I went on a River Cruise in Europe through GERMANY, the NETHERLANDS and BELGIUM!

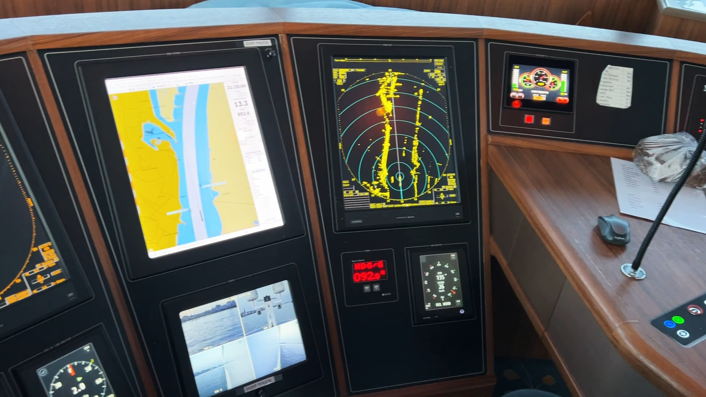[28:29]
For the daytime, we can watch outside to navigate, and in the nighttime, we use our radar screen, and then we can exactly see the ships that we want to pass,